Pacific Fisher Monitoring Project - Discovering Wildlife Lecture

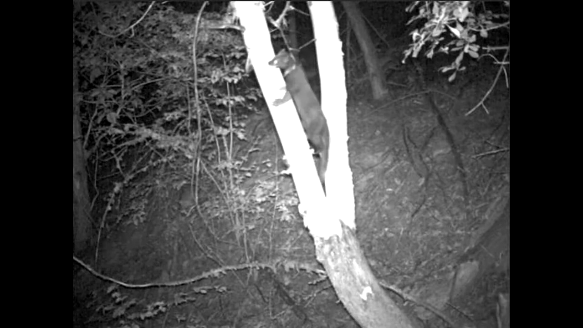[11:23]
is a Pacific Fisher just outside of the Ashland, or actually in the Ashland watershed, I guess. The Forest Service has been doing a project for a number of years now where they've been capturing Fisher and putting radio collars on them and monitoring them, in large part to do an evaluation of how a fuels treatment is going to affect the Fisher in the Ashland watershed.
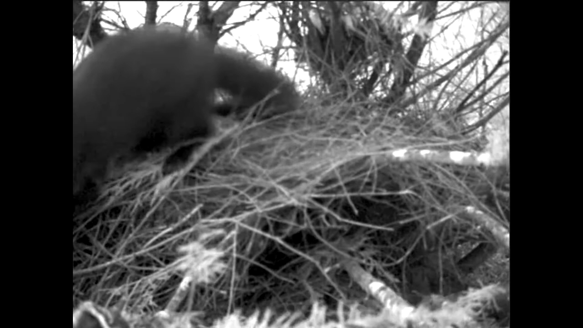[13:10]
Well, as soon as I stood on top of this wood rat nest, it moved the collar and it changed the signal. And so, we knew it was in there. So, I dug through the wood rat nest and I found our deer collar buried in. It's fascinating how a small little wood rat could have dragged that deer collar up all the way up this tree.
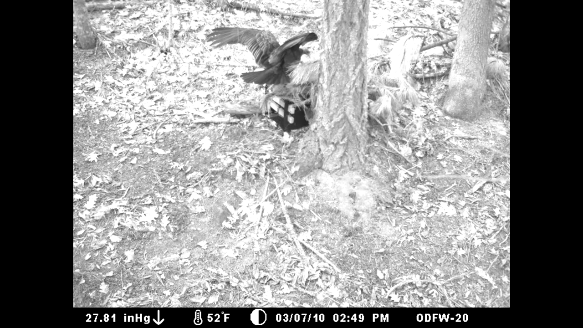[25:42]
But, nevertheless, we did get a lot of pictures of some other animals that are, that were pretty interesting. Let me see if I can step back here. Yeah, so, that first picture was a vulture. Here's a rabbit.
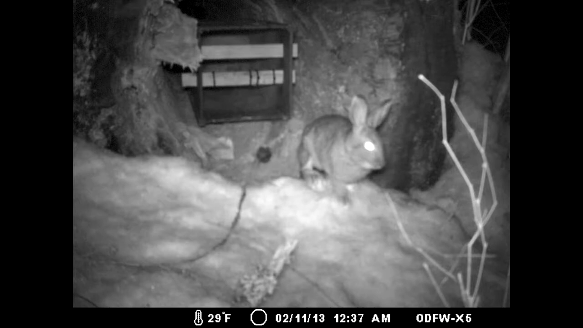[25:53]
There's a bobcat standing in the same spot, I think a day later or something. Let's see.
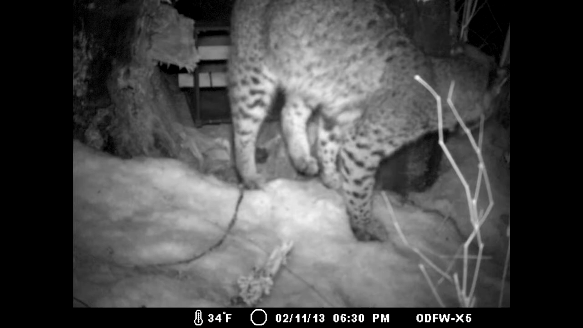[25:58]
So, you can see the dates here and the times. So, the bobcat was there on the 11th. Oh, no, same day.
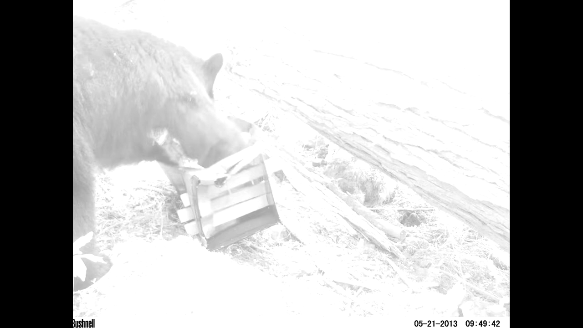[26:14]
And, right here, this is an example of why it's good to use the flexible non-glued together wooden box. Because, occasionally, bears wake up and they destroy anything that has food in it. Here's a gray fox. Gray fox were one of the more abundant species we had. Interestingly, we know from other data sources, trapping records and observations during other surveys, that about four years ago, we probably hit an all-time high of gray foxes in our area, Jackson-Josephine County.
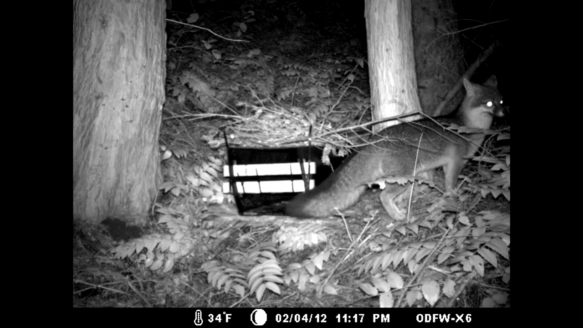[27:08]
Another gray fox. Cougar. And, we did have, I think, six big cougars on our camera sites.
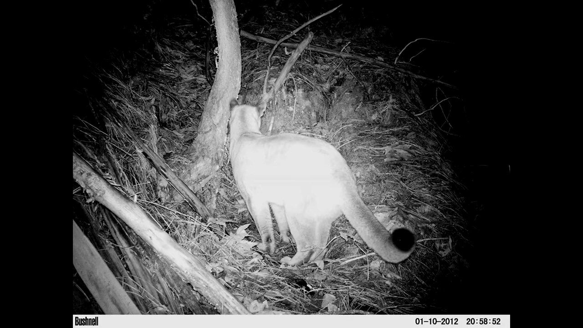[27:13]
Which, that's always pretty cool when you go to a site and you look at the video and you see a pretty big cat. A lot of spotted skunks, especially in 2012 when we sampled that Evans Creek area,
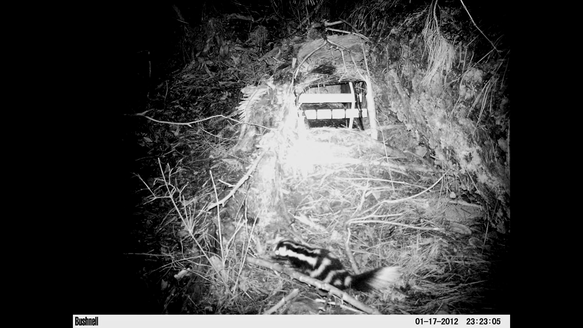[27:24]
we had a lot of spotted skunks. Bobcats.
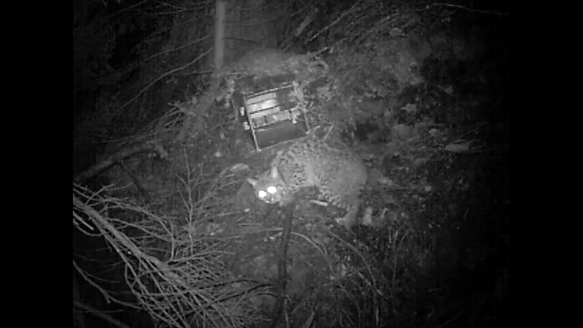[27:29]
Had bobcats at quite a few cameras. Flying squirrels. Had a number of flying squirrels. Real cute.
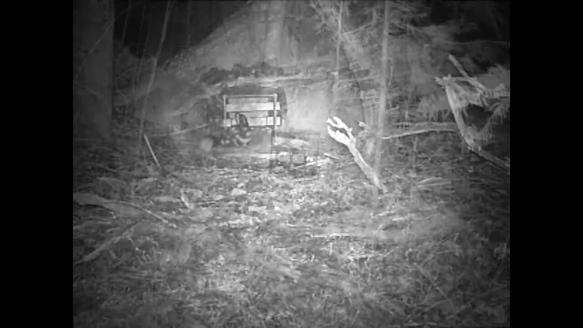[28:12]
again, spotted skunks. This is kind of an interesting series of videos that shows you a number of things. So, first of all, that skunk just went under there, probably would have left us some hair samples. Coming out again, more hair samples. So, now, if you look, here's a gray fox but that spotted skunk is still in that box.
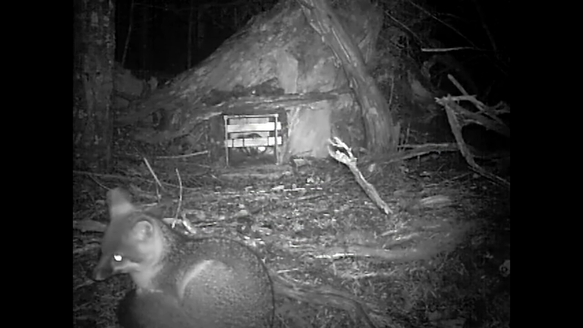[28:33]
So, there's some really interesting interactions between wildlife. So, where'd that fox runs off? Oh, here's the skunk.
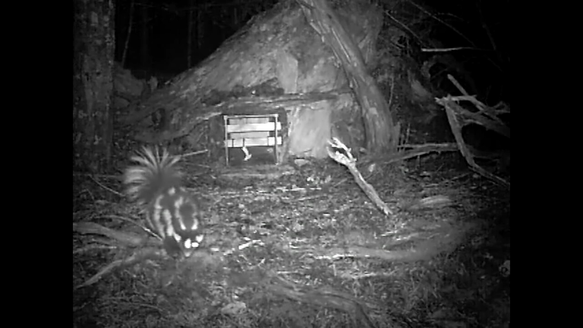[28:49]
So, it becomes pretty clear with these videos who's the dominant creature in this particular exchange. So, now, again, that skunk is still in that box. The fox finally can't wait any longer. But, gets run off again.
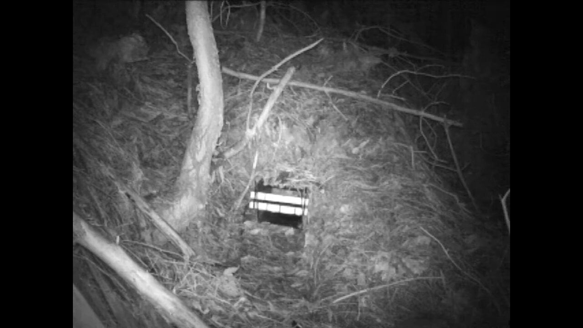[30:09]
So, this is, this one is one we're not quite as happy to see. But, we're pretty common. So, that's a possum. We had possums on a lot of our camera sites. These animals are actually not native to Oregon. These are an invasive species here.